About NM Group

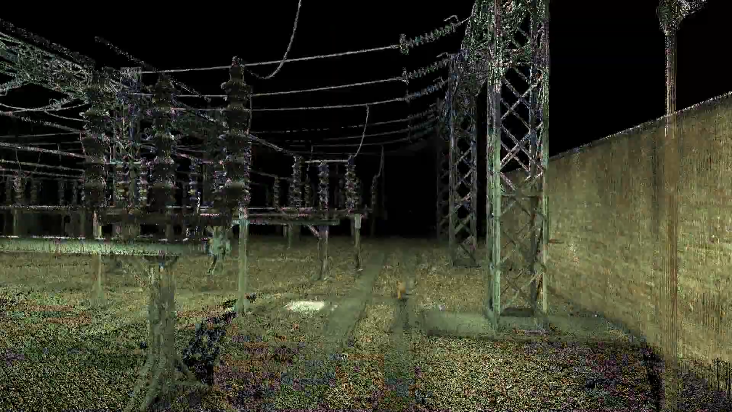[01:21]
This produces a 3D point cloud which characterises features on and above the ground.
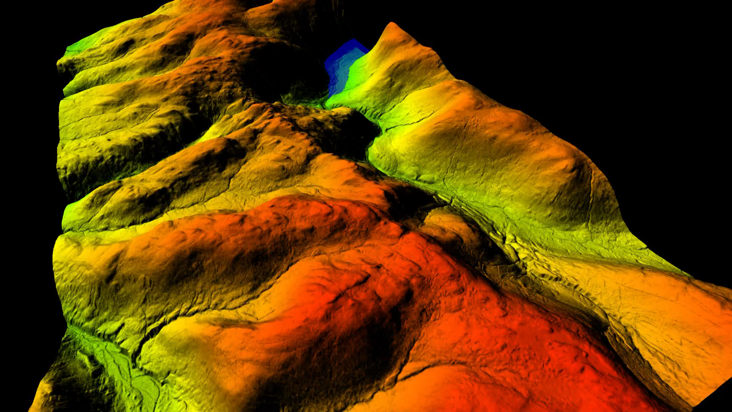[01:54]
digital terrain models for current and prospective flood defences and modelling railway lines and related assets to generate an asset library.